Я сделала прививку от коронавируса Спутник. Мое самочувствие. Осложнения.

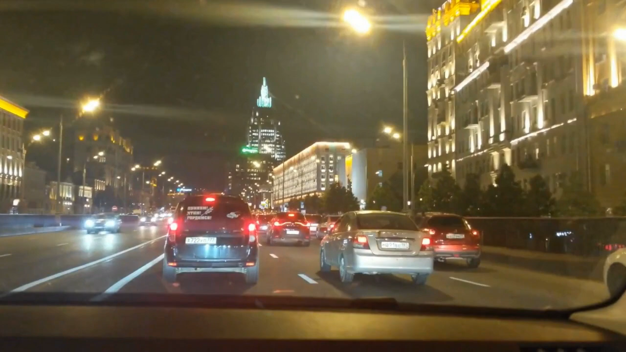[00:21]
которая должна была произойти через день после того, как я приеду. Выехали мы вечером. В Москву приехали уже почти ночью. Было очень темно. И поэтому я вам предлагаю посмотреть вечернюю ночную Москву. Да, это всё по Садовому кольцу.